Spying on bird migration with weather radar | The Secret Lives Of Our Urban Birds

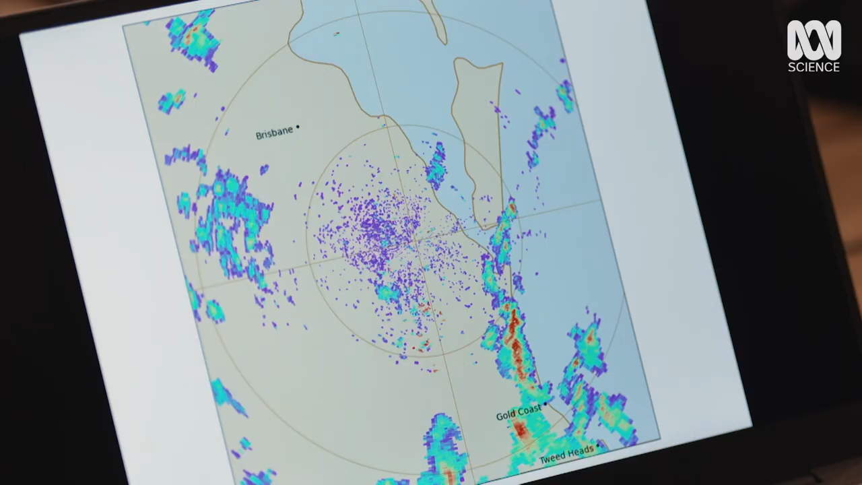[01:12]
But it also scatters off everything that's out there, including birds, insects and things like that.
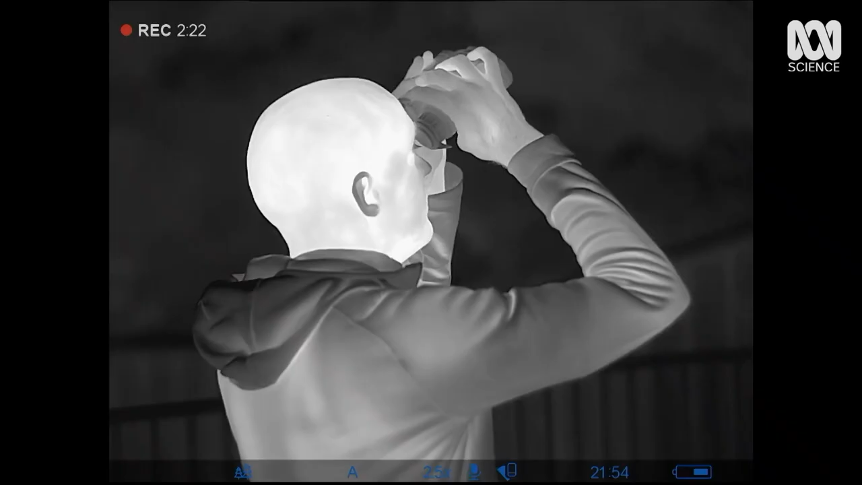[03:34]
What am I looking at? I'm glad you asked. Well, this is thermal imagery.
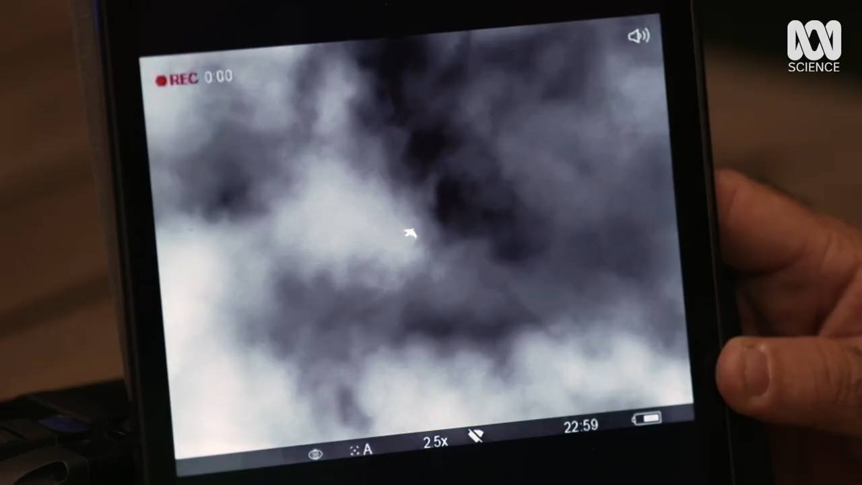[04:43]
Definitely birds. We both get the bird a squint on.
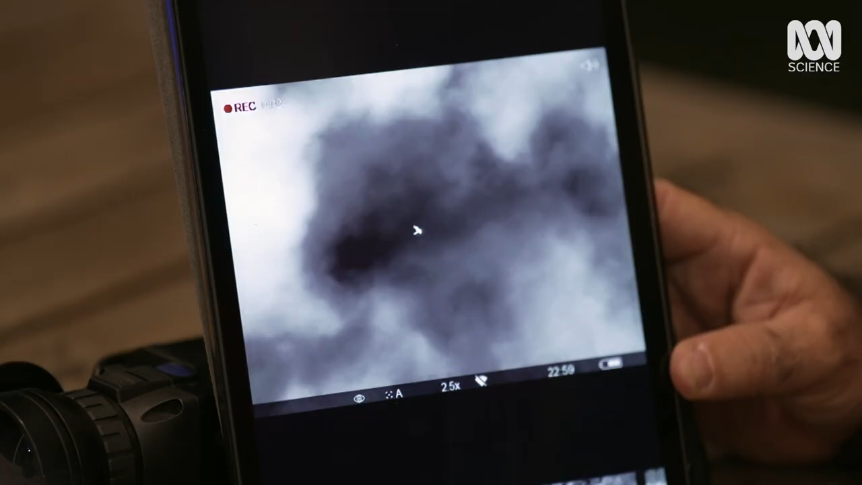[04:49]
Their warm bodies show up in precise detail,
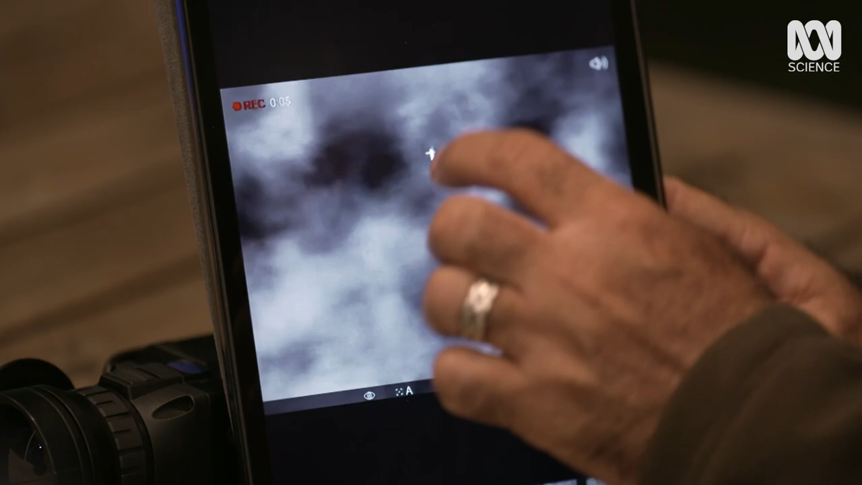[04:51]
allowing the team to identify different species.
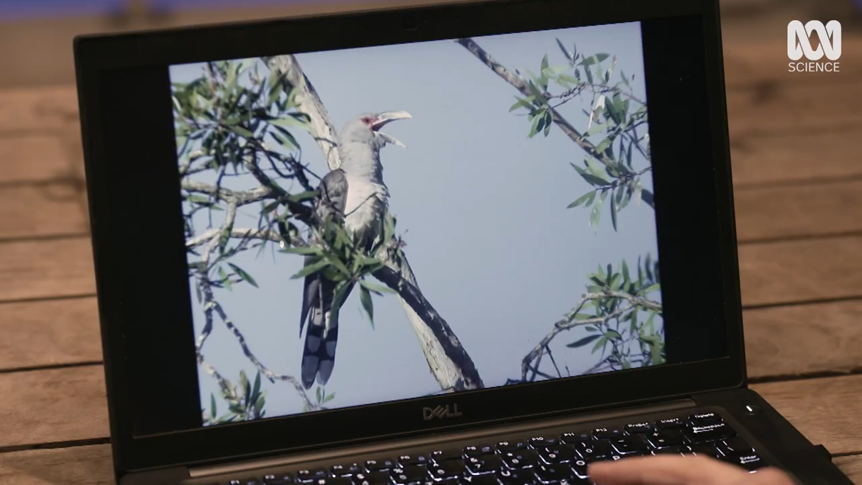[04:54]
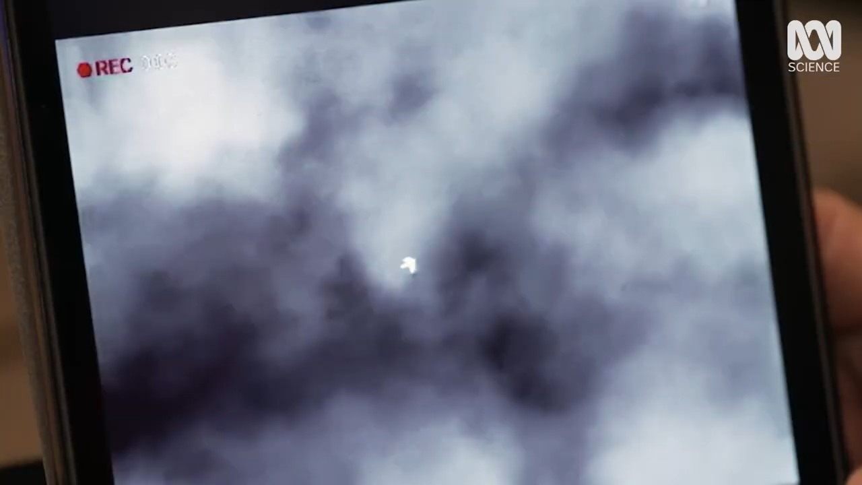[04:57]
Oh! Oh! That's super close. So, you see the long tail on that?
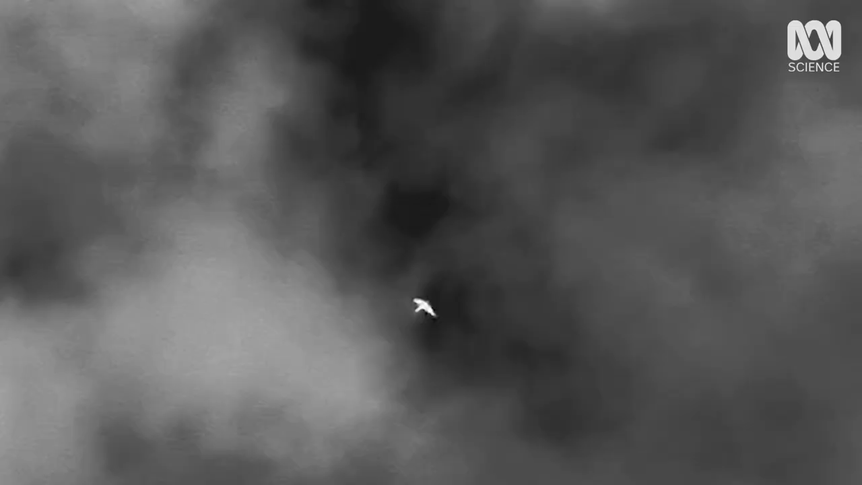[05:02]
That's really characteristic. That looks like a channel-billed cuckoo. And we did hear a couple, I think, on the recording earlier.